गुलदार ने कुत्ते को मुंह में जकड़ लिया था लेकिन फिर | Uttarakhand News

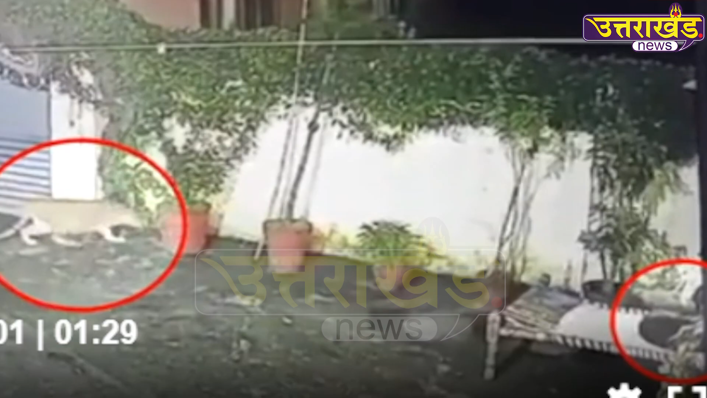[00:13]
یہ تصویر گواہی دی رہی ہے کہ آدھی رات کہیں بھی گلدار آسکتا ہے اس ویڈیو میں جو ہوا وہ حیران کرنے والا تھا کسی کو یقین نہیں ہو رہا کہ ایسا بھی ہو سکتا ہے کیونکہ گلدار کے موں